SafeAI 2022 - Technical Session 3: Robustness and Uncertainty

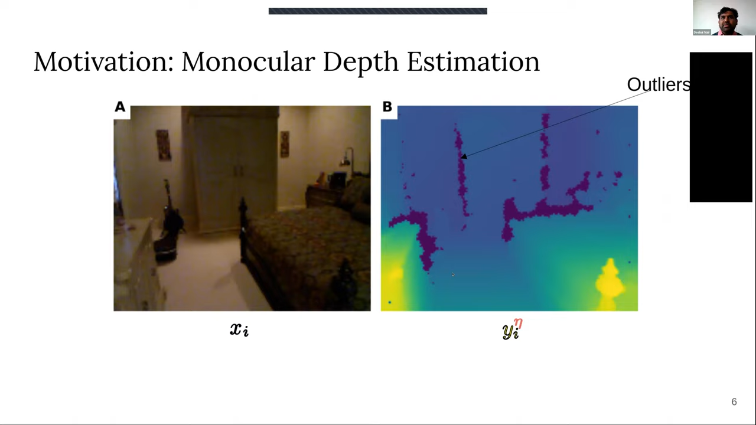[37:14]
the depths which are available here, uh, the dataset contains this sensor noise, which, uh, is because of the, the, the, the sensor being used in here. So such situations can come and then how does it, uh, what it. So I will use this toy problem to, uh, motivate and show the work.